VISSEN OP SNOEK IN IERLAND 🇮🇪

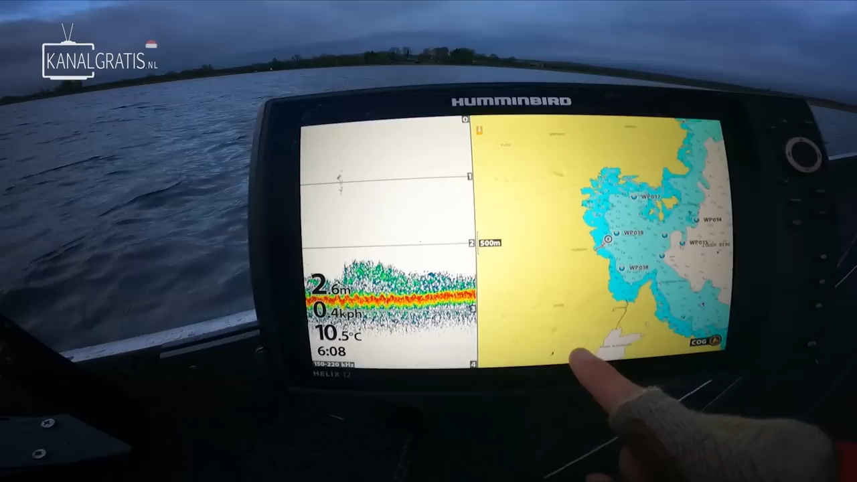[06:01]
On screen: depth 2.6 m, water 10.5°C
Dus ben benieuwd. Pierre heeft wat waypoints voor ons gezet hier zo. Dus dat zit wel goed. Let's go. Dan gaan we er een mooi begin van maken.